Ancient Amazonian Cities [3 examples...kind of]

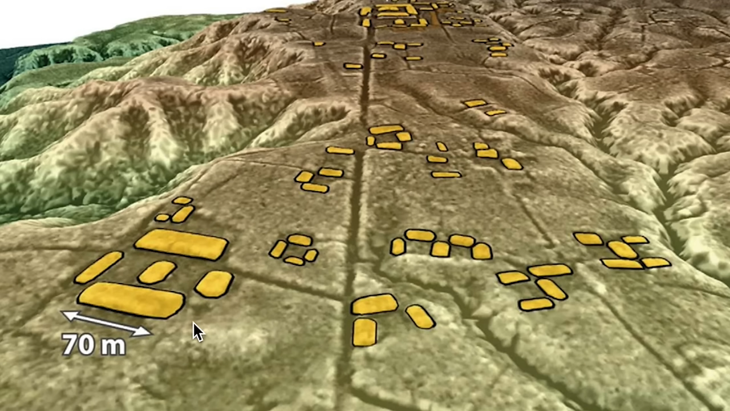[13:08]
You can see here all these platforms surrounding roads leading to a main area with the largest and densest number of platforms.